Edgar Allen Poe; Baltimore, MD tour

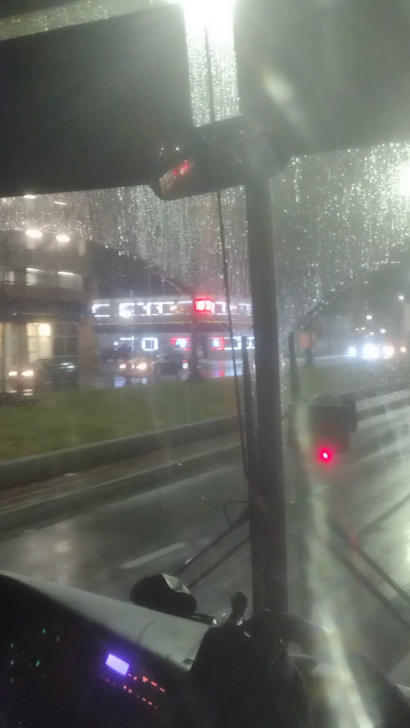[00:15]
we've seen a number of new high-rises going up over here, apartment buildings, hotels.
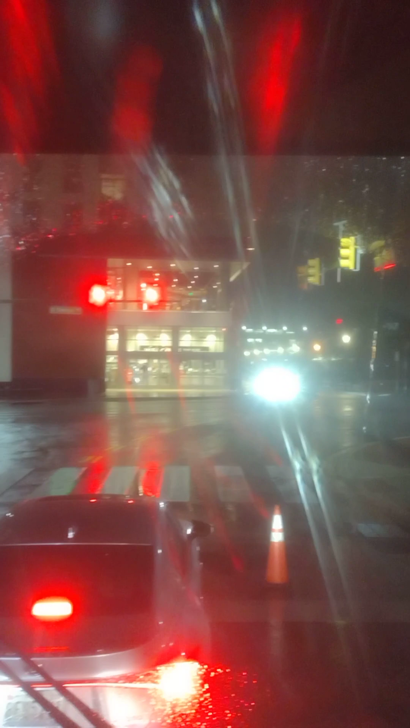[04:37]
connecting the east side of Baltimore, Central Avenue, with the new development up here at Harbor East and Harbor Point. So we're seeing a lot of exciting things happening over here in this neck of the woods.
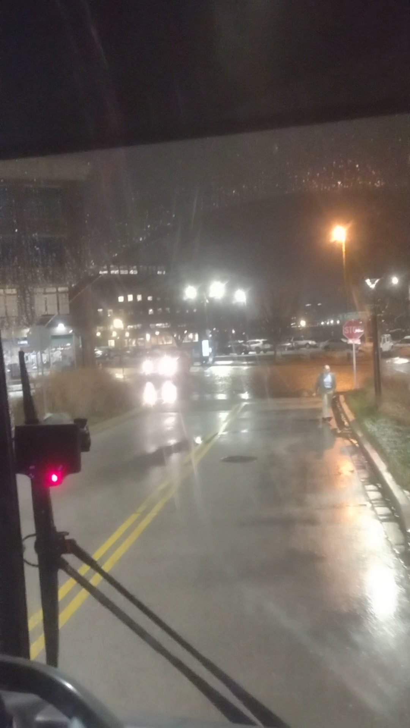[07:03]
Once we go through this stop sign here, you'll notice the ride gets a bit bumpy. That's because instead of asphalt in Fells Point, the streets are paved with Belgian block.
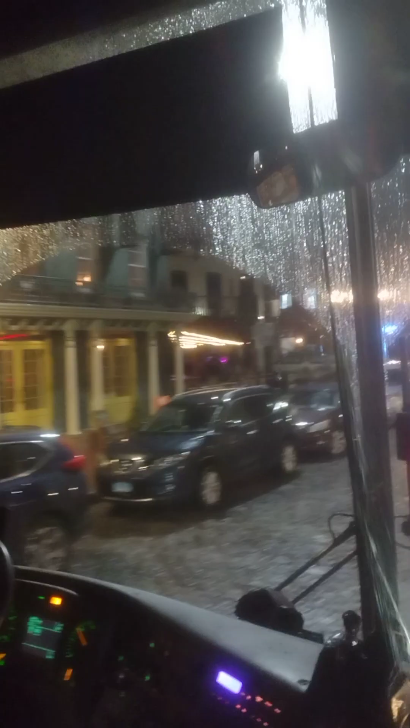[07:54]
Coming up on our left-hand side is a very unusual sight.
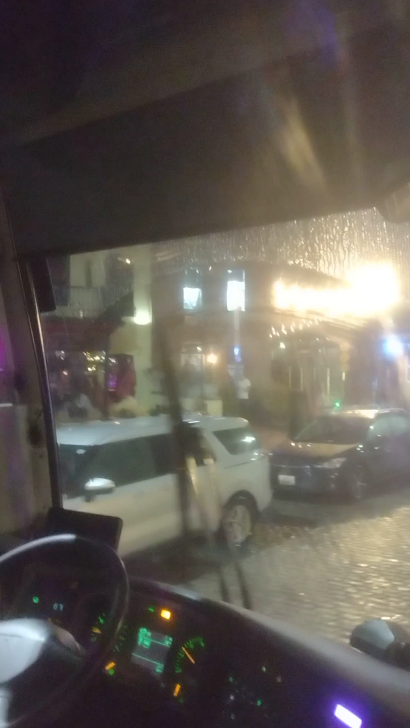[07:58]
I want to take a picture. It's a record store.
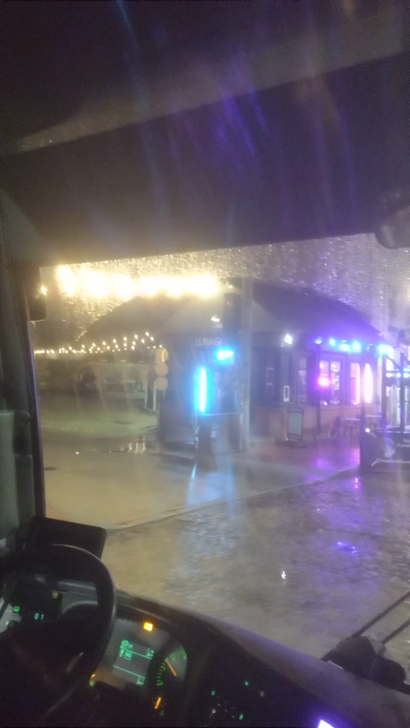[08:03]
We don't see many of those anymore, do we? The Soundgarden, one of the coolest stores in Baltimore,
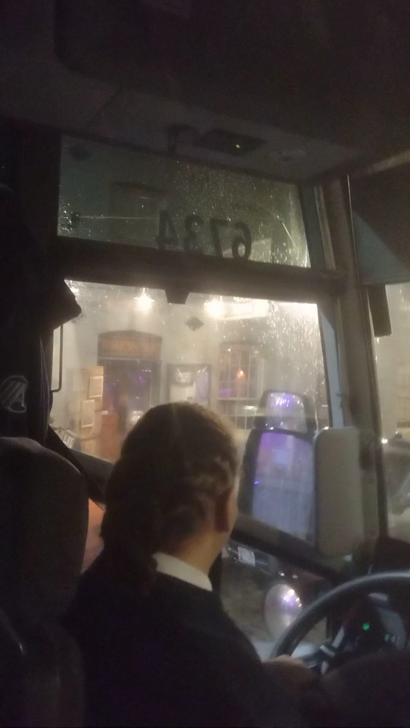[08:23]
you will see a sign that says Poe's Last Stop.